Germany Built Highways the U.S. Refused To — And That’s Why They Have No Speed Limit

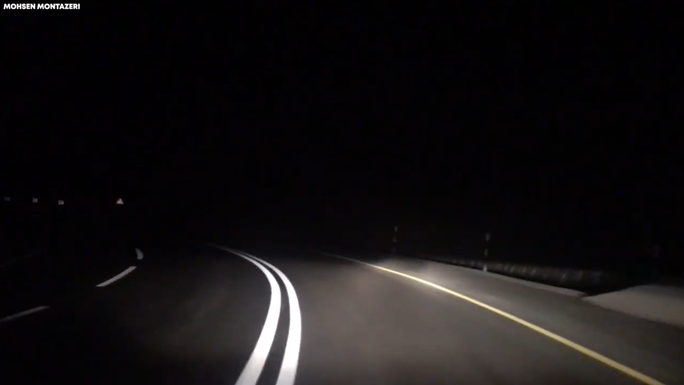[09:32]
When headlights strike the beads at night, the light is reflected directly back toward the driver. This retro-reflective effect dramatically improves lane visibility, especially at high speeds where reaction time is limited.
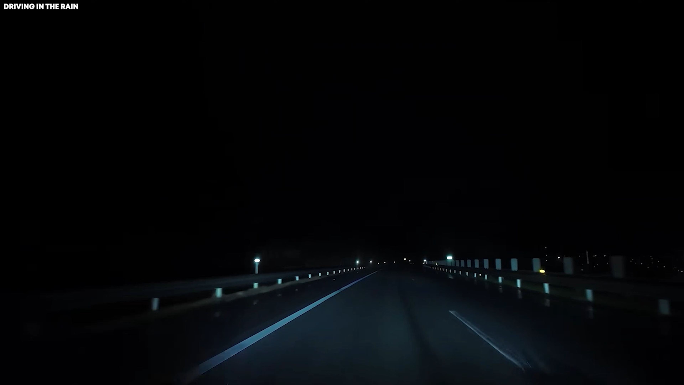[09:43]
In rain or darkness, these beads become essential.